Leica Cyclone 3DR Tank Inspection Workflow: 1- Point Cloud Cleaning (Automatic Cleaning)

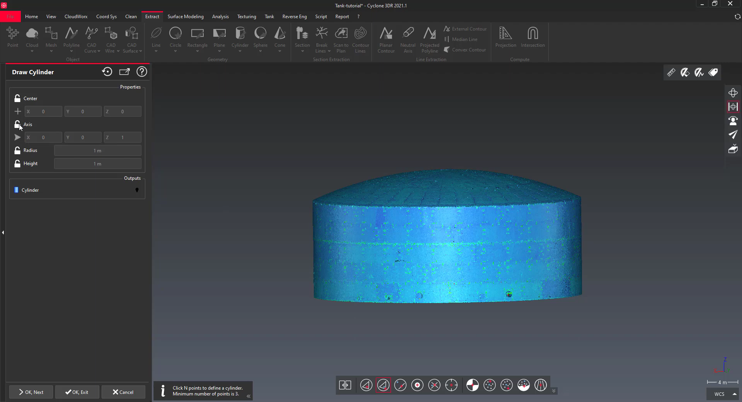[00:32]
Click several points around the shell of the tank or force the z-axis to fit the geometrical shape with the measured model.
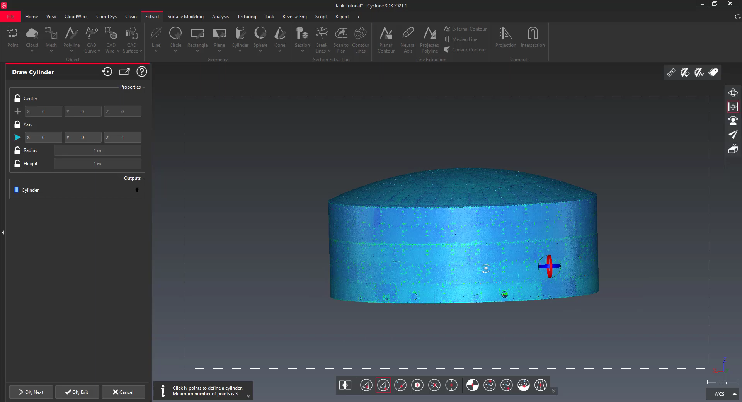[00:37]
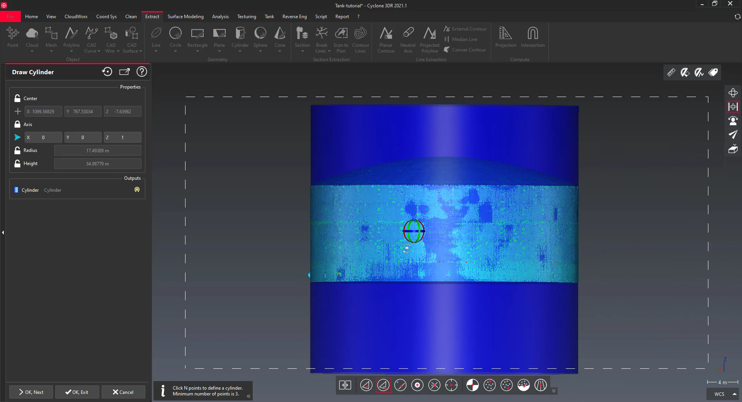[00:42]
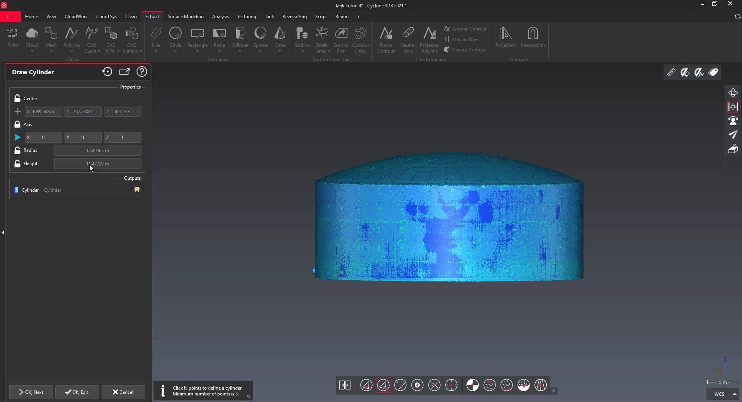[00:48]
Extend the cylinder to be sure that it exceed the borders of the tank shell.
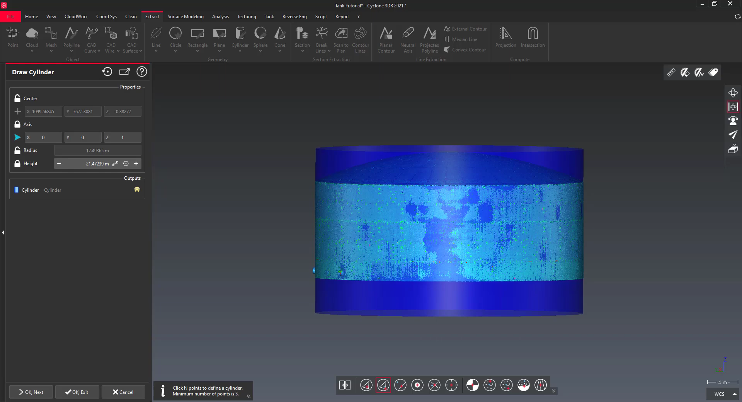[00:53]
Now, we are going to separate the points located on the shell.
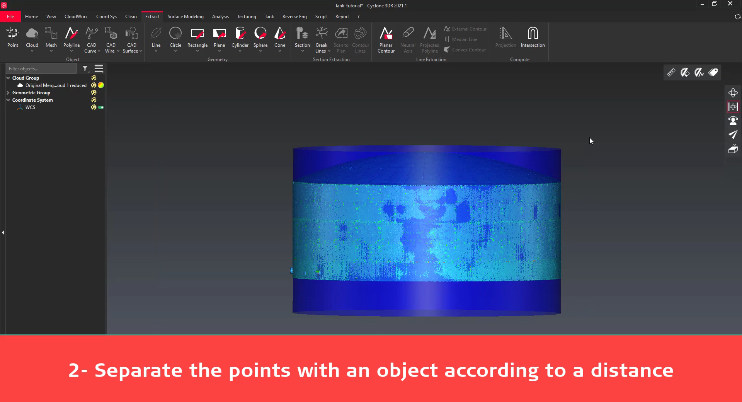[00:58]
Select both the cloud and the cylinder. Go to clean, separate according to distance.
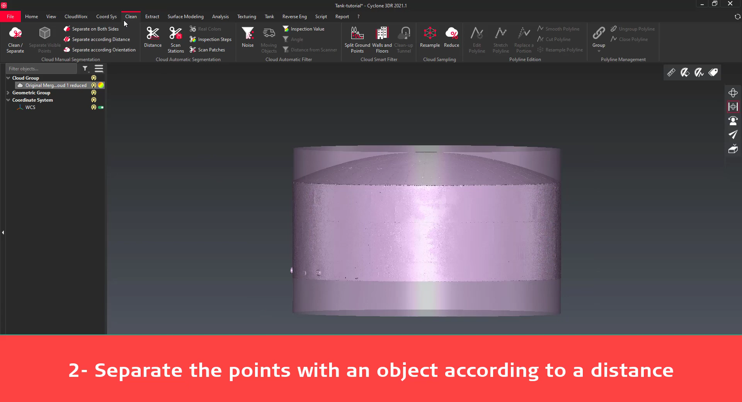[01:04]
This command explodes one cloud into two parts, here according to a distance of the points from the surface of the cylinder.
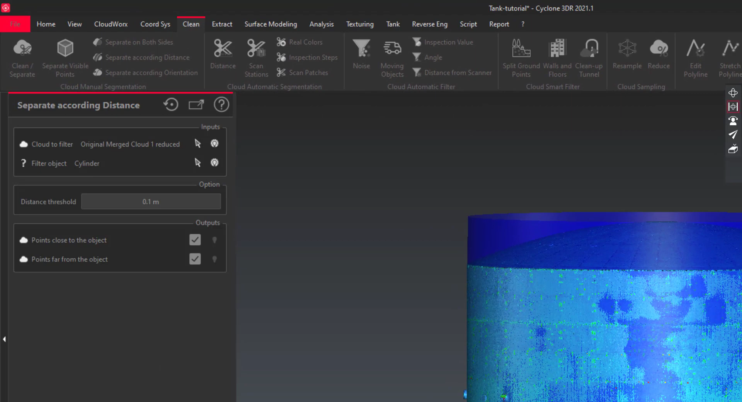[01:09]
Keep both clouds if you want to compute the volume or make sediment analysis later on.
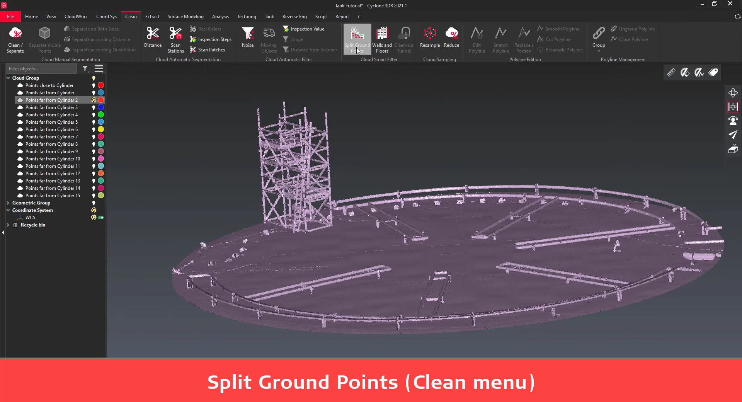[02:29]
This command create a new point cloud based on the ground points without the piping.
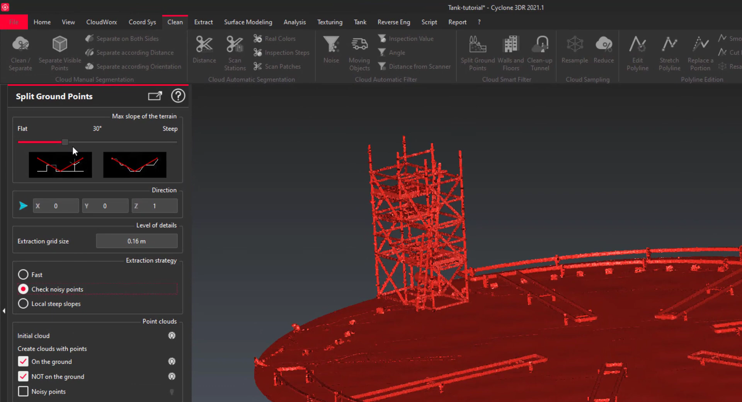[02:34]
Set the maximum slope of the ground. It represents the general slope that can be seen.
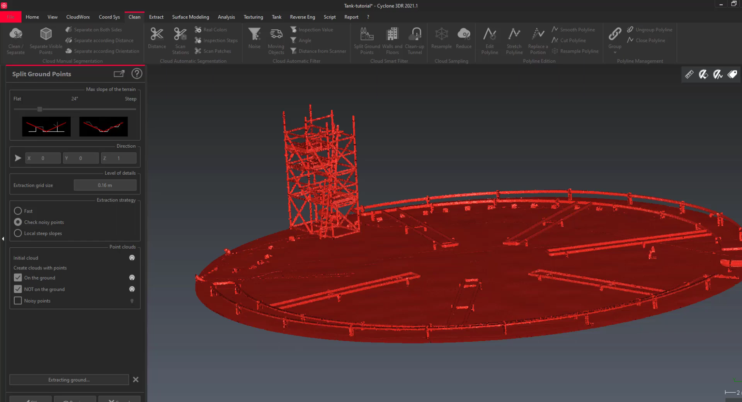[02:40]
Put to the left, in order to choose a small angle slope.
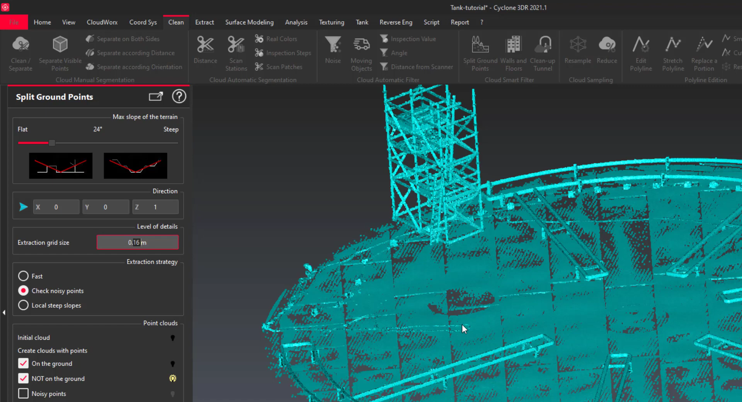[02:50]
Try first with the default parameters, then change the settings if necessary. Choose the fast extraction strategy if your data is fairly smooth.